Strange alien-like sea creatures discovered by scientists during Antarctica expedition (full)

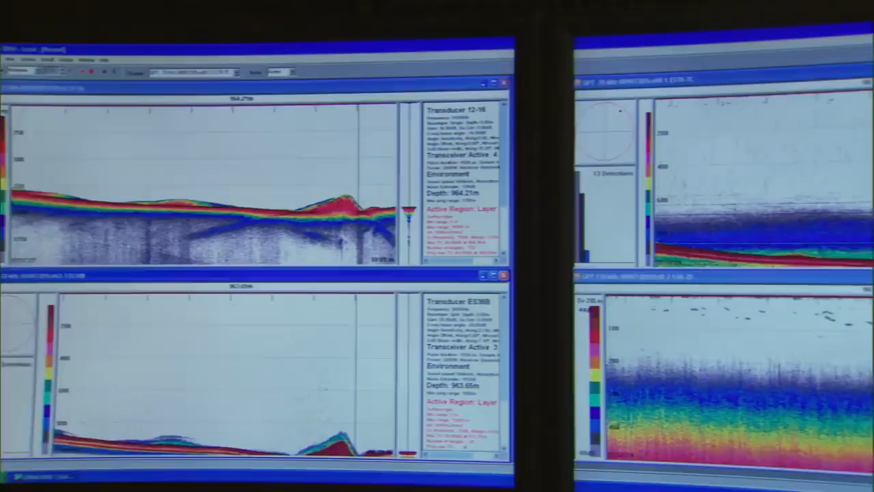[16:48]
In the depths of the ship, the team studies the fish finder to locate schools of small fish and krill,
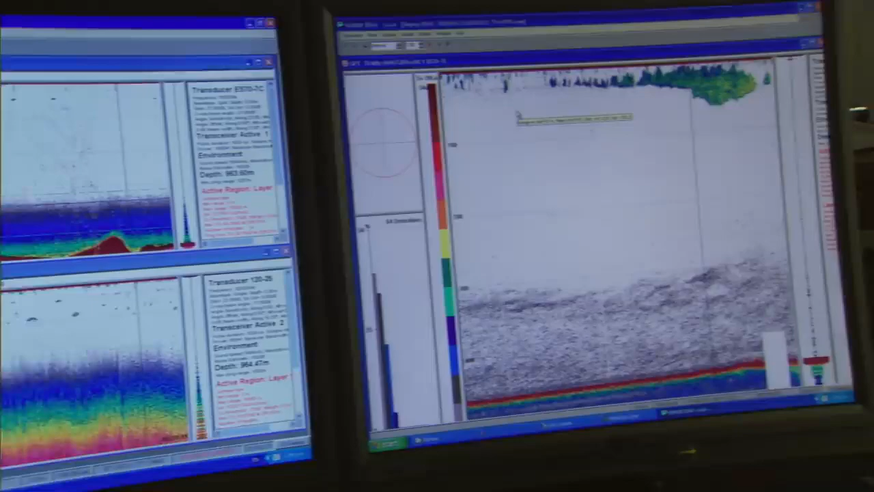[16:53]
the foundation of the elaborate food chain.
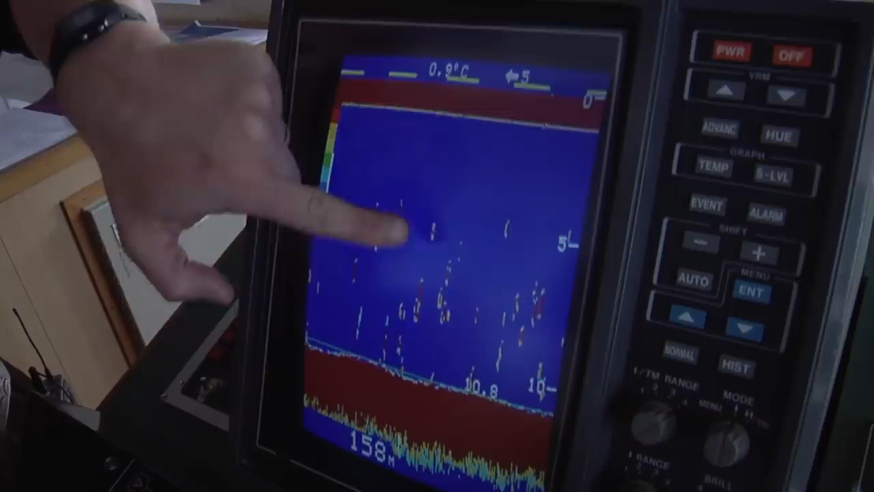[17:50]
that tells us we're catching fish.
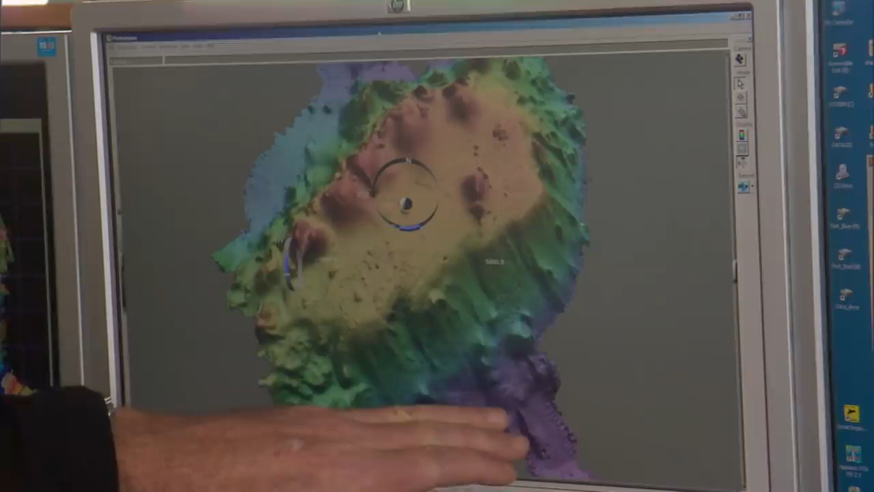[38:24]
A deep region known as the abyssal seabed.
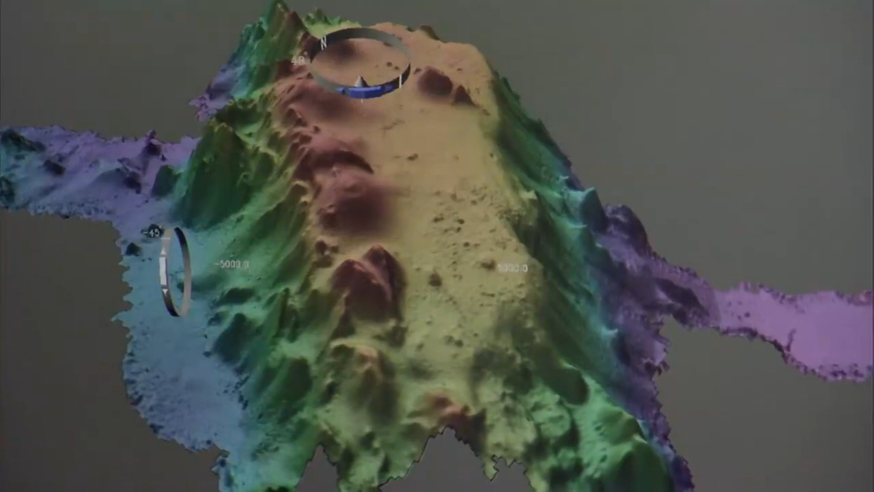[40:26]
They will delve 3,500 meters into the abyssal plain, a depth almost as high as the Swiss Alps.